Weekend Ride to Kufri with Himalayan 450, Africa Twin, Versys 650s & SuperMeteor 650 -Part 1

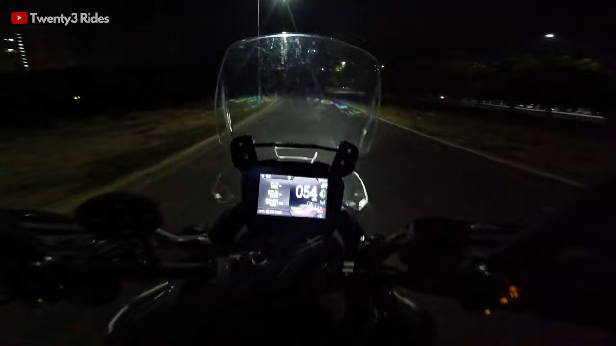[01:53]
अभी टेम्परेचर एज यू कैन सी राइट नाउ इज 30 डिग्री सेल्सियस एट 4 AM। गाइस समझ जाओ क्या होगा। तो द प्लान इज टू ट्रैवल एज मेनी किलोमीटर एज पॉसिबल बिफोर 10 AM व्हेन इट रियली स्टार्ट्स टू बीट डाउन। द हीट गेट्स नेक्स्ट टू इनटॉलरेबल।
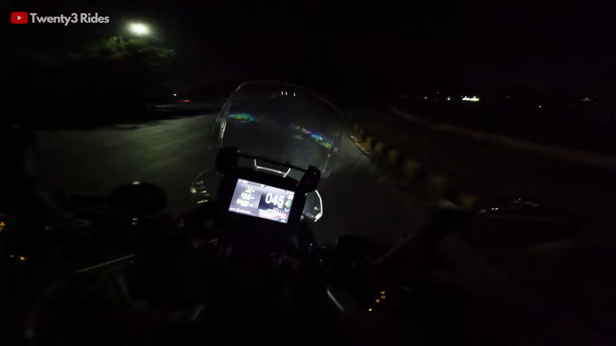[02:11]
हाई बीम पे डालते हैं बाइक। ओ वाओ वाओ वाओ वाओ। I hope during this ride you guys get to hear our conversations or quote unquote bucker again. I have done the mic setup accordingly, so let's see how this goes. So this is our first meeting point. Dekhte hain yahan pe Rishi and Jason milte hain ki nahi.
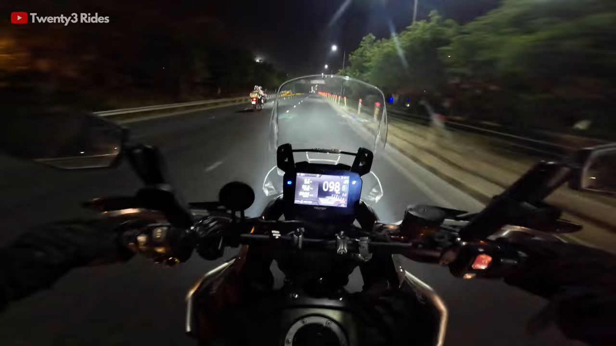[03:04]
And here we are on the Tiger 900. If you would remember in some of my previous videos, you have met him in the first Shinkula ride that we did in 2020. The thing has started maintaining 115-117 kilometers per hour on the expressway.
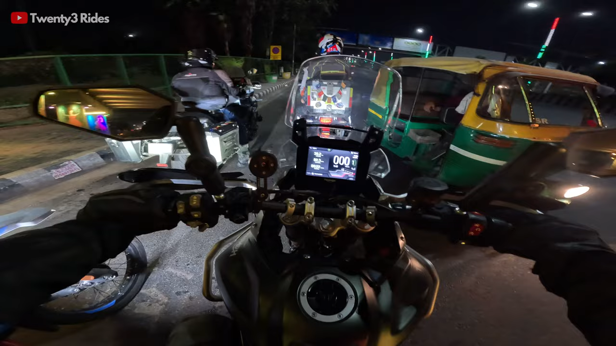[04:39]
Tiger 900 and an Africa twin. इट्स अमेजिंग सुबह के टाइम जब कोई ट्रैफिक नहीं होता कितनी जल्दी डिस्टेंस कवर होता है। ऑलरेडी डन 44.7 इनफैक्ट 44.8 किलोमीटर राइट नाउ इन अबाउट 30 मिनट्स। मस्त स्पीड चल रही है, एवरेज 80 किलोमीटर पर आर की।
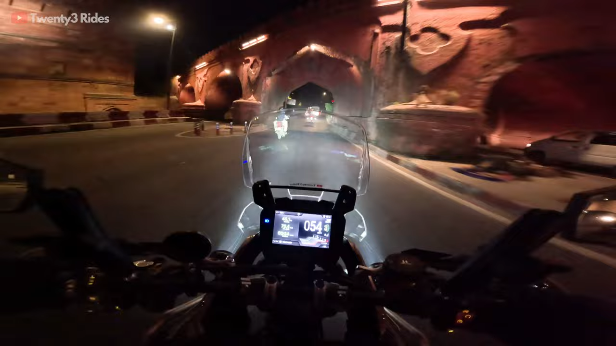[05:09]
इस स्ट्रक्चर के नीचे से निकलने में ना एक ही एसोसिएटिव मेमोरी है इस चीज़ की कि राइड पे जा रहे हैं। ये है क्या मुकरबा चौक?